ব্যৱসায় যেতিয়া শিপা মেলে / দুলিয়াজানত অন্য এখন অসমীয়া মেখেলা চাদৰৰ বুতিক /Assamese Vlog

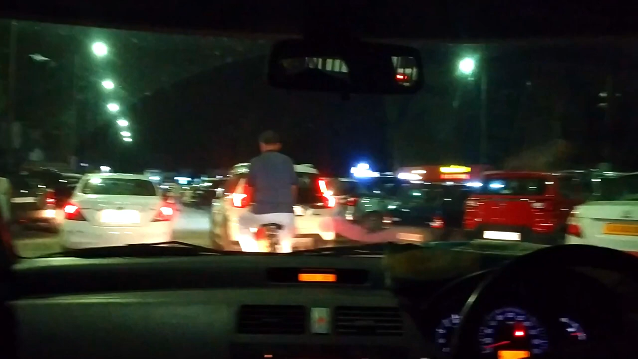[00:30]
সেই বুলি গধূলি সময়ত দুলিয়াজানৰ অইল মাৰ্কেটলৈ বুলি ওলাই আহিছিলো।